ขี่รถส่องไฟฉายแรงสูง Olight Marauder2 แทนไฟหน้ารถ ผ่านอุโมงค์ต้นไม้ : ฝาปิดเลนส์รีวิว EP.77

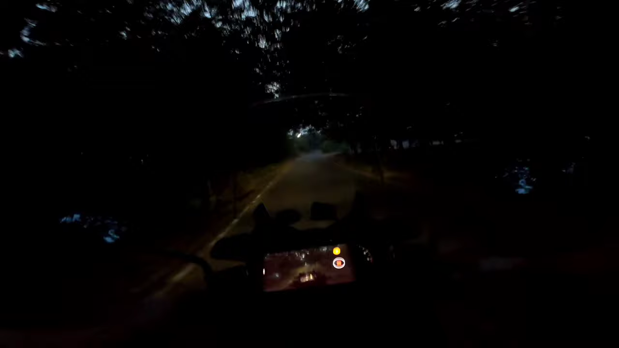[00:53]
่าความสว่างมากขนาดไหนตอนนี้น่าจะประมาณ 5 โมงกว่า กว่า 6 โมงเย็นแต่พอตรงไหนที่มีต้นไม
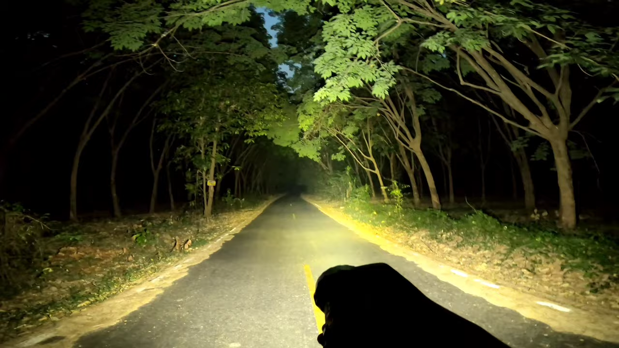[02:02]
ับเดี๋ยวเราจะมาถือไฟชายเดินนะครับผมลงจากลนแล้วก็มาถือไฟชายเดินสองกันดู
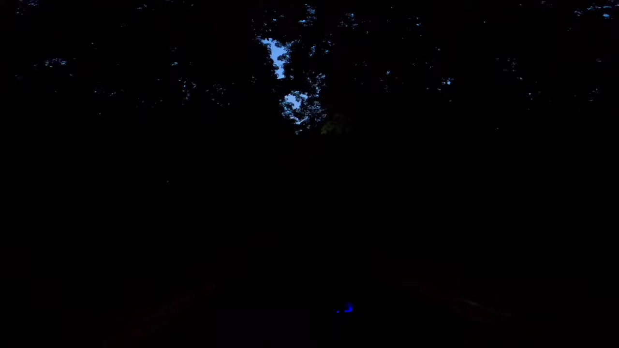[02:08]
นี่คือระดับโลต่ำสุดนะครับผมลองปรับดูจากนั้นก็เล่งไปเรื่อยๆจนมาถึงค่าความสว่างระดับเทอร์โบที่ 14,
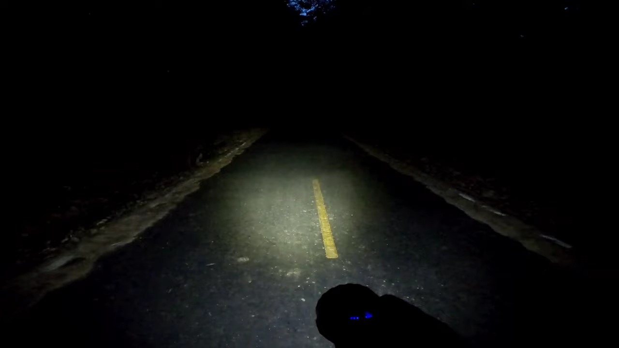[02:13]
000 ลูเมนนะครับเป็นตัว Olight Marauder 2 นะครับผมสองให้ดูบริเวณบรรยากาศโดยรอบนะครับส่วนใหญ่ก็จะเป็นต้นยางพลาเลยนะครับตรงนี้
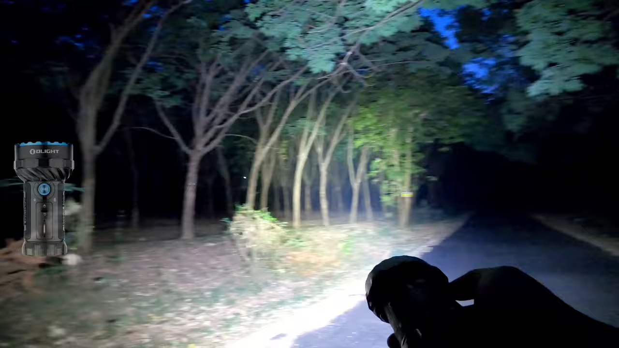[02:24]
หมนมาให้ดูก็มาเจอรถตัวเอง
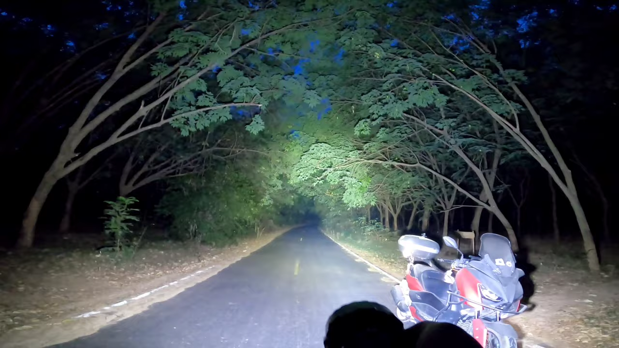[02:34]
แสงสวยนะครับเพราะว่ามันเป็นอูมโมงมันก็มีจุดรับแสงสะท้อนแสงนะครับก็จะเห็นลักษณะแสงที่เป็นว
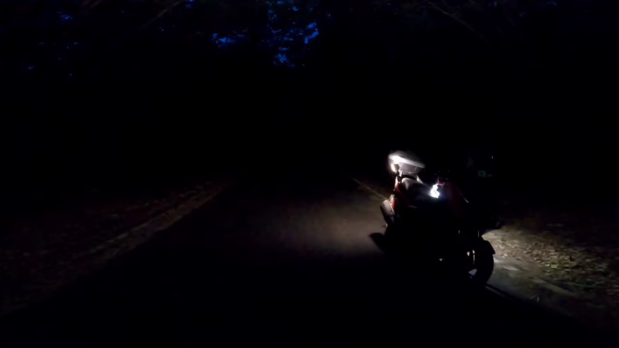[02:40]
งกว้างกระจายนะครับผมแผนลงมาจากข้างบนนะครับข้างบนนั้นจะเห็นว่าฝ้ายังไม่
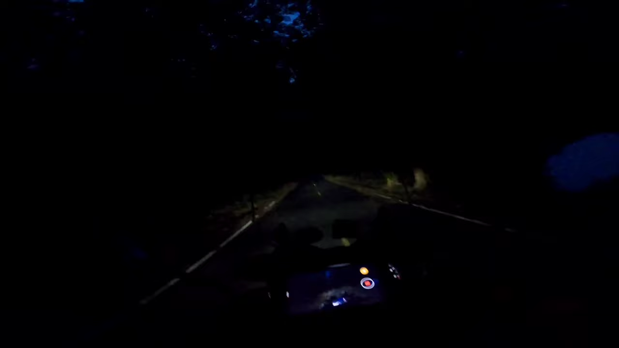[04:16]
ประมาณนี้นะครับให้เห็นชัดชัดนะครับว่าตอนเปิดไฟชายกับไม่เปิดไฟชายความสว่างต่างนั้นแตกต่างกันขนาดในนะครับคราวนี้ผมจะลองกับรถไปจงจุดเดิมอีกรอบนึงนะครับ แล้วก็ 550 ไฟชายไปเรื่อยTHEY dop investigative.จนกว่าจะไปสุดทางอุโมงนะครับ เดี๋ยวผมขออนุญาตกับรถแป๊บนึงครับ
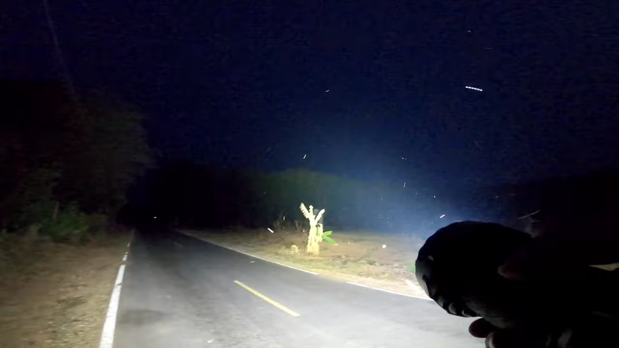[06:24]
000 Lumen เหมือนเดิมนะครับก็ทำได้ค่อนข้างดีนะครับตรงจุดนี้นะครับ หรือทั้งคลิปเลย
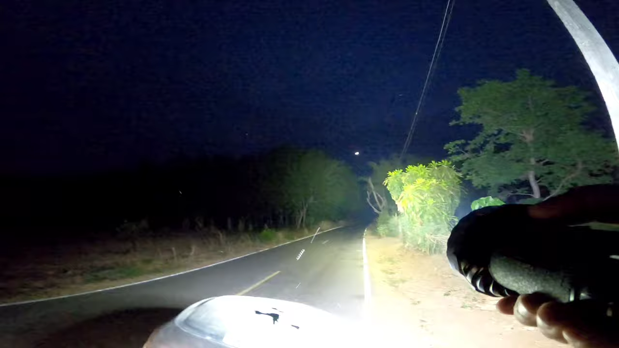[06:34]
เพราะว่าถ้าใช้กล้องใหญ่ถือขับ MotorSide นี้
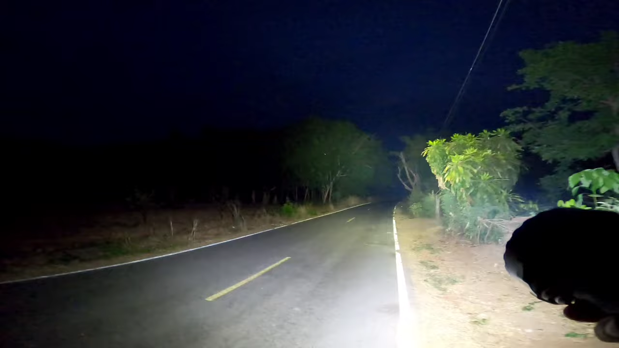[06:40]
อาจจะไม่สะดวกเท่าที่ควรอาจจะอุบติเหตุได้อันนี้ผมลองปิดไฟดูนะครับ ศาภาพแสงก็จะเป็นแบบนี้นะ แล้วก็จะเปิดอีกทีครับ